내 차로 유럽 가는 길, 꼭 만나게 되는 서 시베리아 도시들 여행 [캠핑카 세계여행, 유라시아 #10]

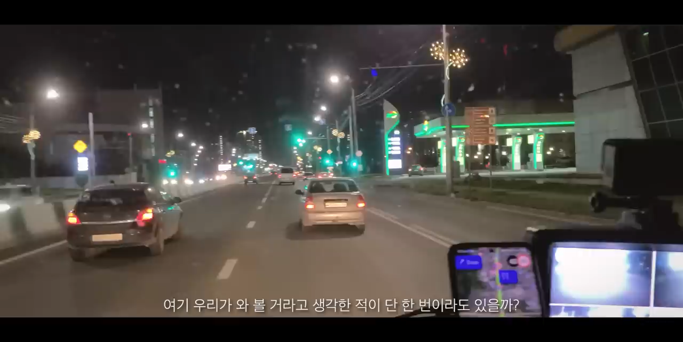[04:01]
없죠. 크라스노야르스크 외곽인 것 같은데 여기가. 좀 더 들어가 봐야지. 저 아파트 봐요.
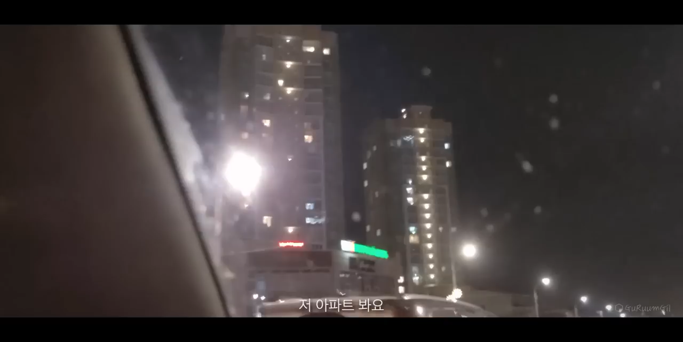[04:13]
100만 도시래 여기가. 어, 중공업의 도시. 100만이면 작지 않지.